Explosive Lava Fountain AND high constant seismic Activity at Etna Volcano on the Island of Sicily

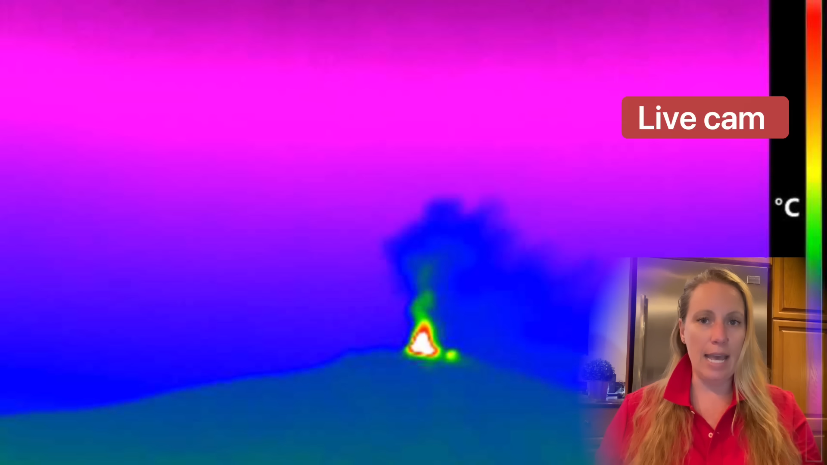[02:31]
So there were already like strong explosions on Etna yesterday on July 22nd.
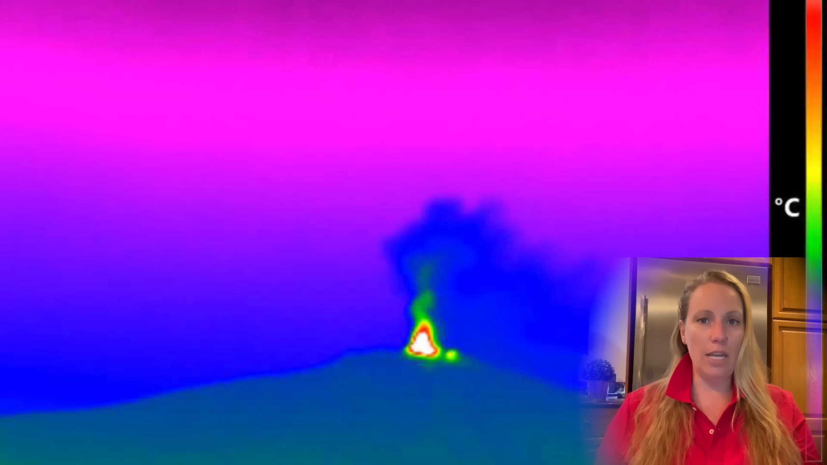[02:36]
So already there, something was going on. And then it became early in the night at this morning, local time, 1 a.m.
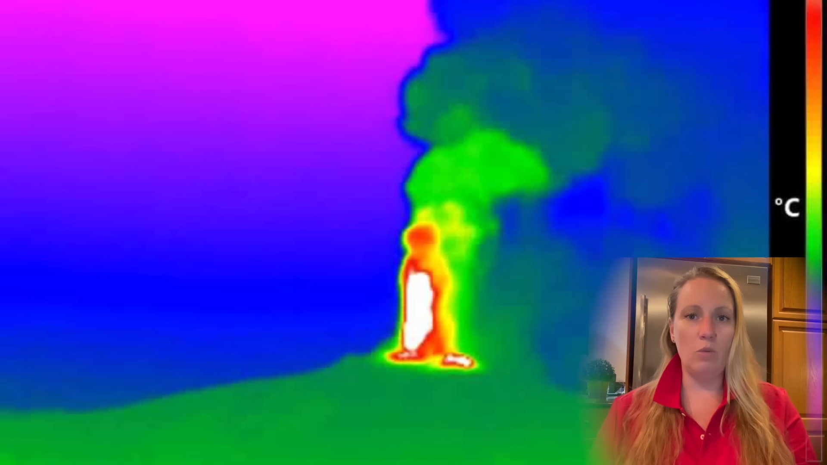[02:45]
July the 23rd in Italy. There was an ash plume again of several kilometers in height, guys.
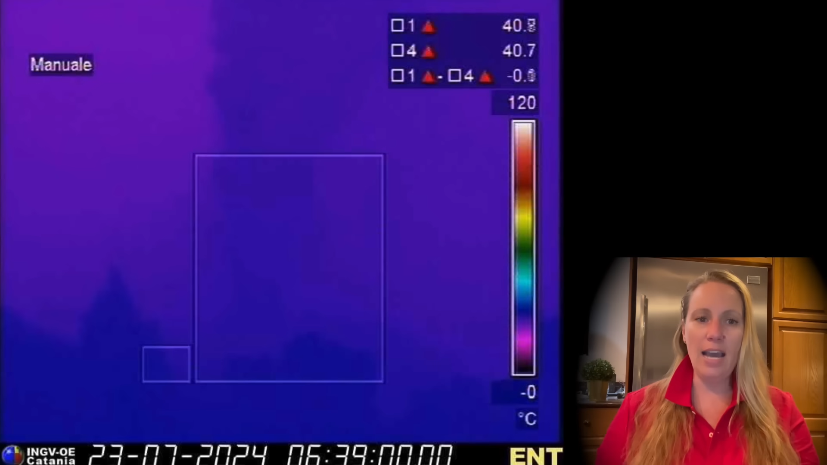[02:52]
It was rising up from the summit of Etna. And then it was drifting east, southeast.
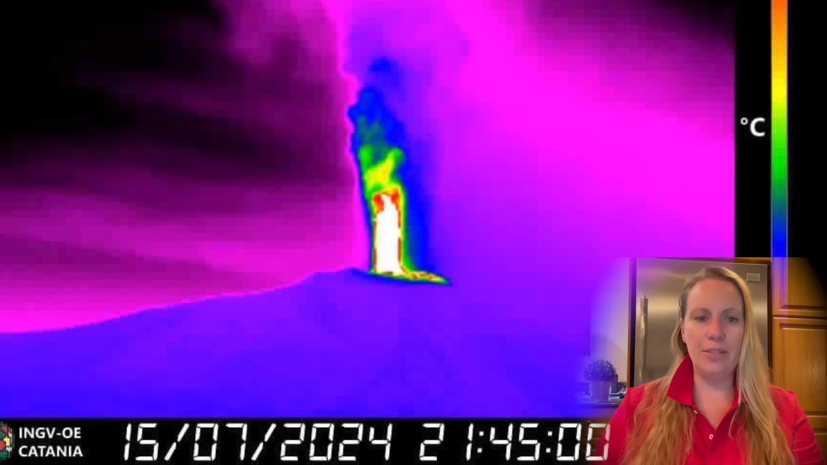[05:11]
You see the thermal image here. And also there you can see the earthquake graph.